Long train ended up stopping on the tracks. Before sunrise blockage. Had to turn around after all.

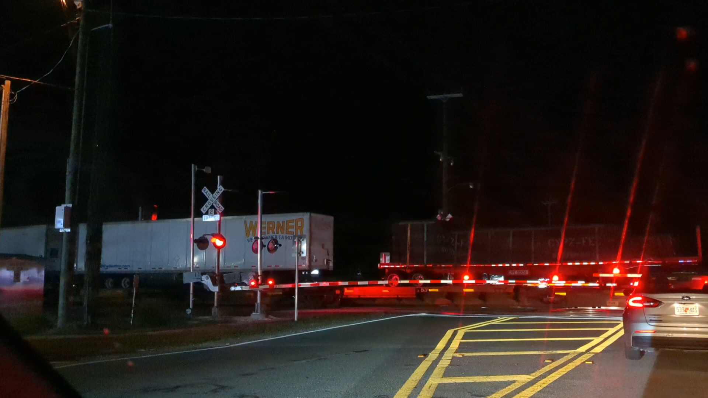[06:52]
Oh, yeah, a lot of people turned around behind me. I see people turning around on the other side over there. Okay.
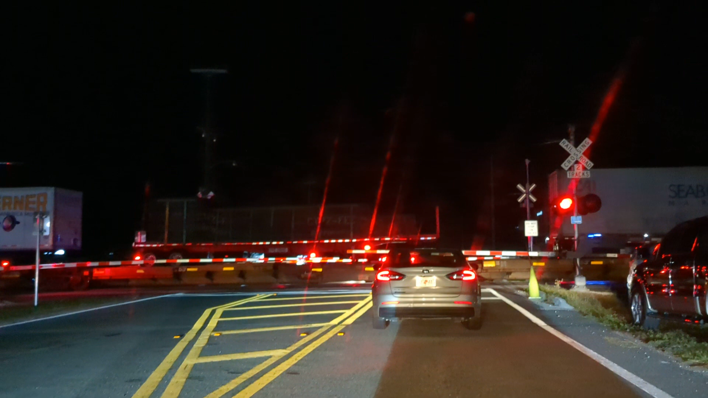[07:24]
7 minutes and 25 seconds. Did you guys turn around? I guess we're just gonna wait it out. Oh, more people turning around over there. You see the lights under the train. These guys are getting ready to work over here.